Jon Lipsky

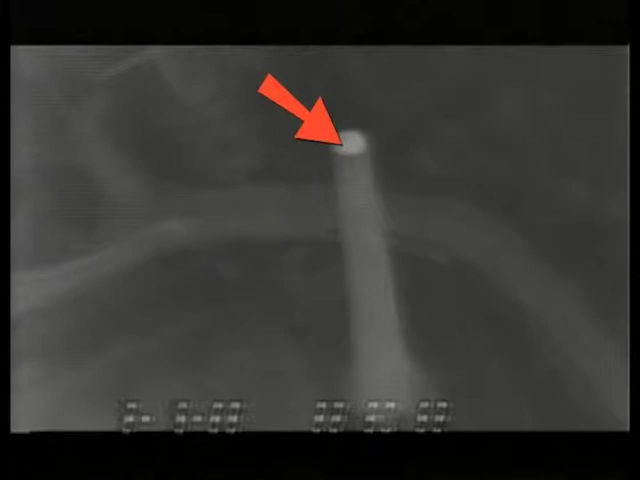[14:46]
Even brighter than the Pond B3 that had the,
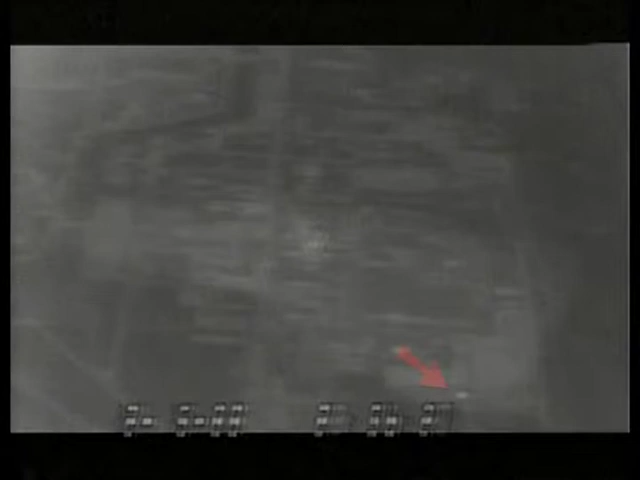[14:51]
you know, gas engine pump pumping the water at night.